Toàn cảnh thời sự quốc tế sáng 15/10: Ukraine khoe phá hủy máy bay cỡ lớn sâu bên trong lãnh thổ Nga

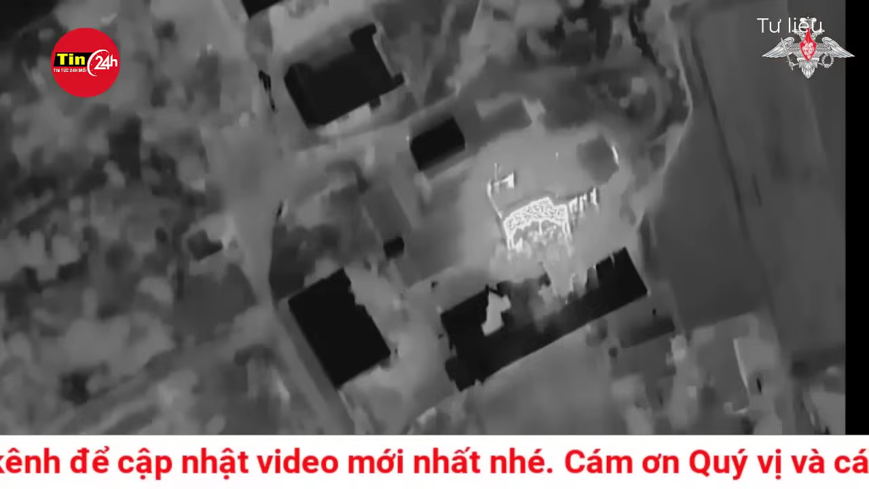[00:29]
cơ quan này nêu rõ trên các phương tiện truyền thông xã hội.
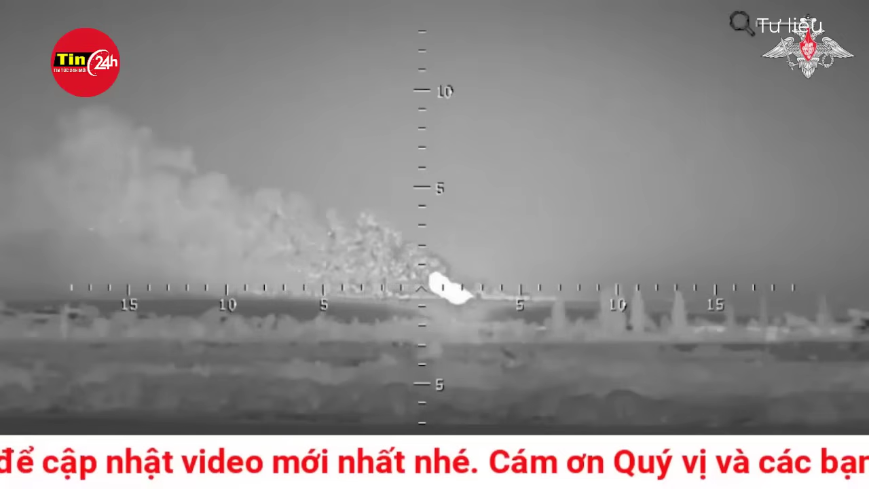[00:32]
Cơ quan tình báo quân sự Ukraine cũng đăng tải đoạn video về những gì Ukraine cho là một cuộc tấn công đốt phá,
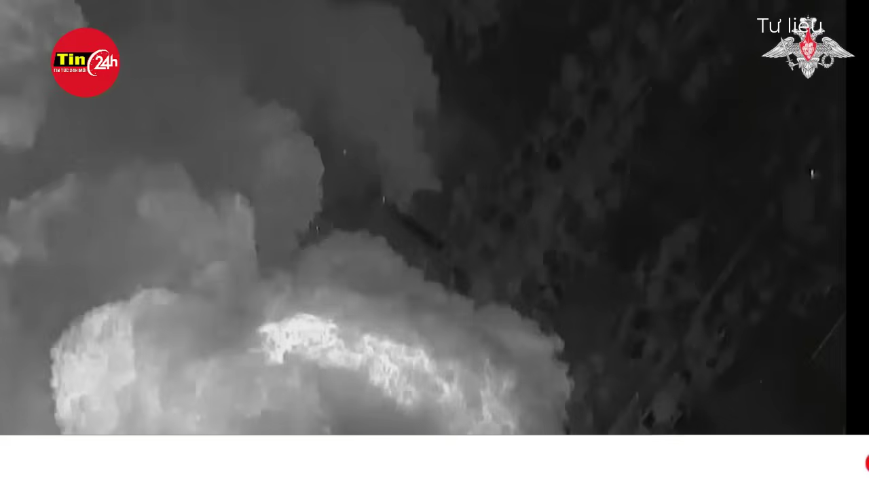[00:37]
cho thấy ngọn lửa bùng cháy bên trong một chiếc máy bay.
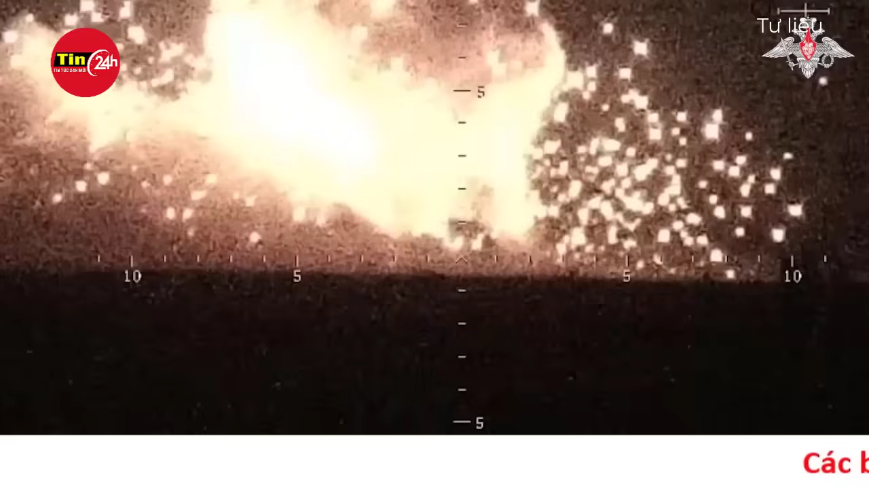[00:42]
Tuy nhiên, phía Kiev không cung cấp thông tin chi tiết về cách thức thực hiện cuộc tấn công này.